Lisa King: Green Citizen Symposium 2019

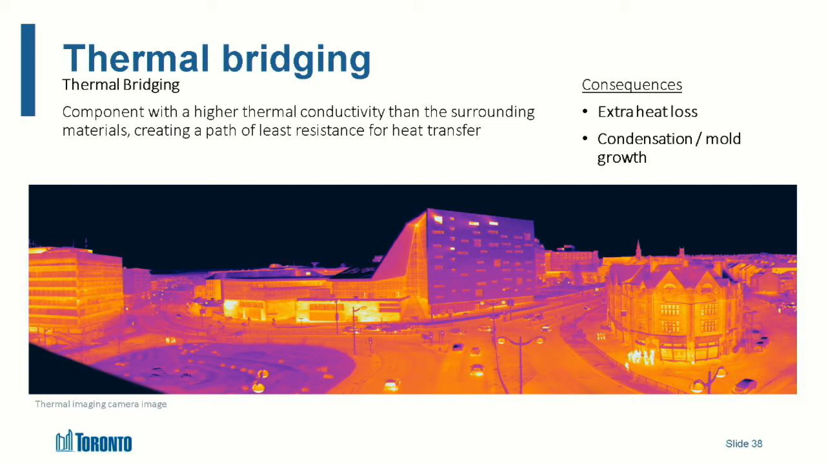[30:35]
So thermal bridging is the idea that you have extensive air leakage and heat loss coming from our buildings and it creates like a highway out of the building. Seems kind of obvious, right? So this is a building being tested at night, air tightness tested, which is when you close off zones of the building,